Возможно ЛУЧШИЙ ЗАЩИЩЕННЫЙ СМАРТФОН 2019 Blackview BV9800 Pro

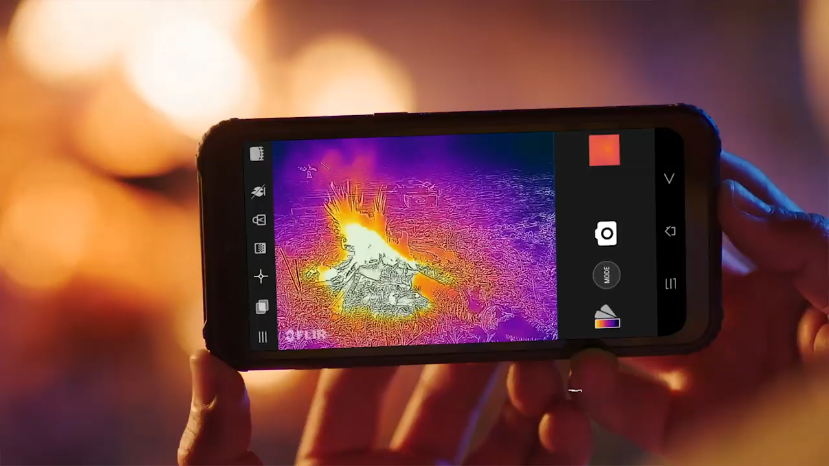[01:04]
и комфорт в своем путешествии находясь на природе функция тепловизионной
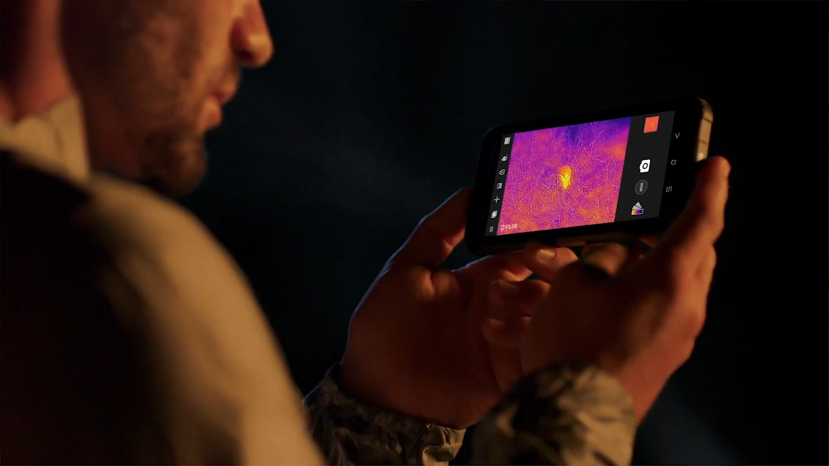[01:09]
камеры телефона будет незаменима в ночное время суток данная функция камеры позволяет отслеживать
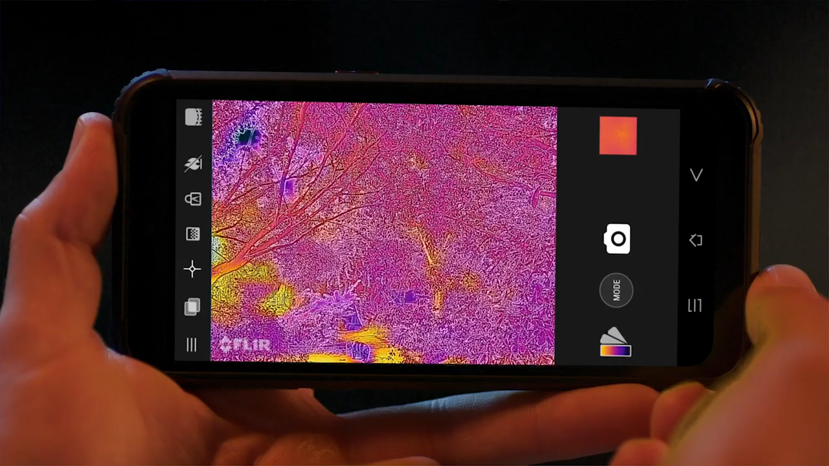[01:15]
животных или людей которые приближаются к вашей палатке